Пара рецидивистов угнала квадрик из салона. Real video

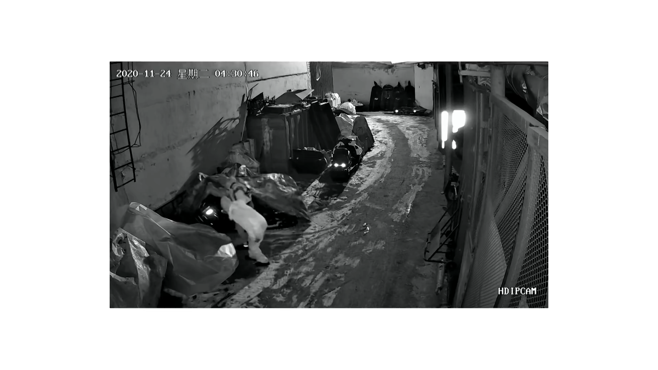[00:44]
зашли на парковку, выбрали приглянувшийся мотовездеход за 800 тысяч рублей, ну это если покупать днем, а если брать ночью, то бесплатно,
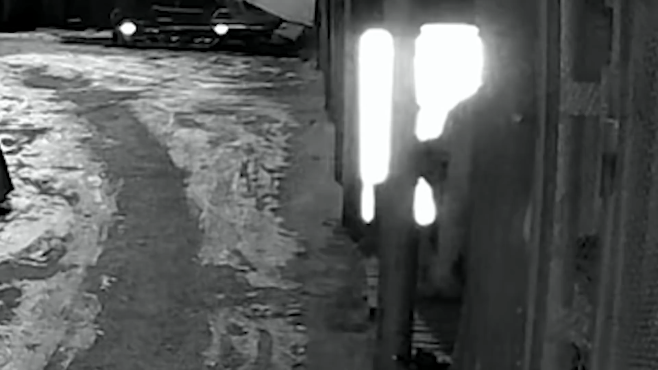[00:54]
залили в бак заранее приготовленный бензин, сломали квадрику замок зажигания и завели.
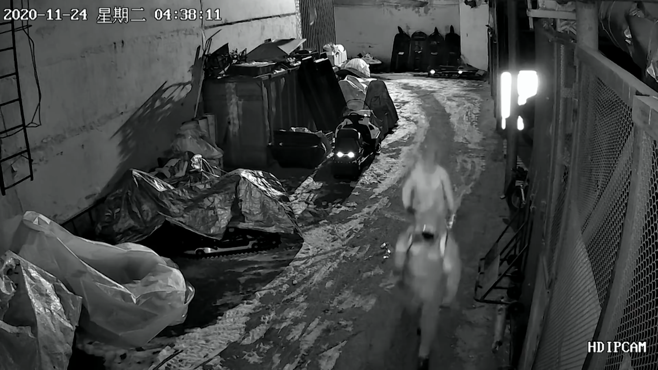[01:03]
Ворота ограждения мотосалона преодолели легко, ну тупо сняли их с петель, ну а дальше проще, доехали до отстойного гаража на просторной, где их опера с ОМОНом и приделали, ибо следили за ними. Защищение мототехники. Какой мототехники? Квадр-цикл.